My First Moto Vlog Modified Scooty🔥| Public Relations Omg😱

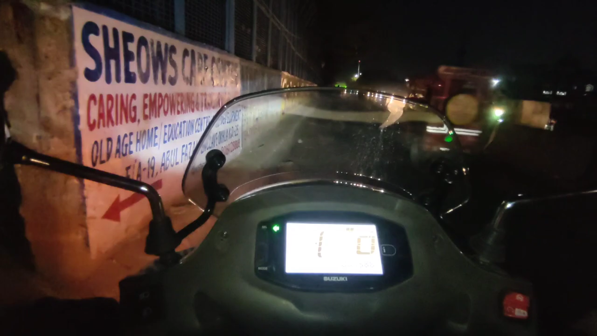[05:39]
आगे की साइड अंदर की साइड से आगे ज़्यादा कुछ खास नहीं था, मगर वो व्यू बड़ा तगड़ा आ रहा था।
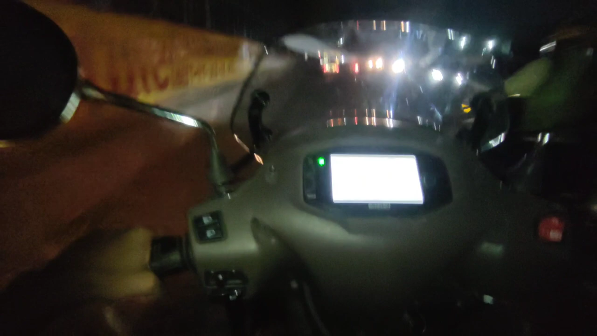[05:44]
अब थोड़े से भगाते हैं गाइस गाड़ी खींच के। ओ भाई कदम से लग गई भाई कदम से गाइस। इसका एक्सेस का जो पिकअप है ना बहुत तगड़ा है गाइस, ये देखो फुल भगा रहे हैं एकदम बढ़िया तरीके से भाई। ओ माय गॉड सामने की साइड है कार भाई,
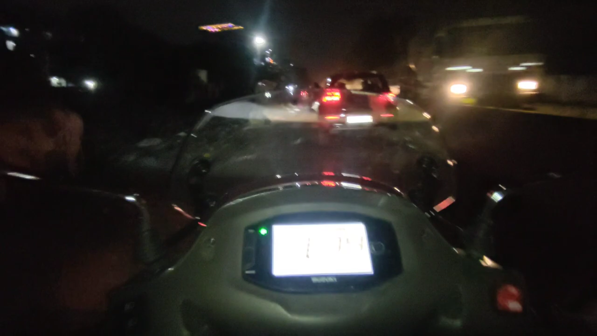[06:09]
पूरी रात हो चुकी है मतलब भाई रात में अलग ही तुम्हारा भाई फोटो ब्लॉगिंग कर रहा है एकदम।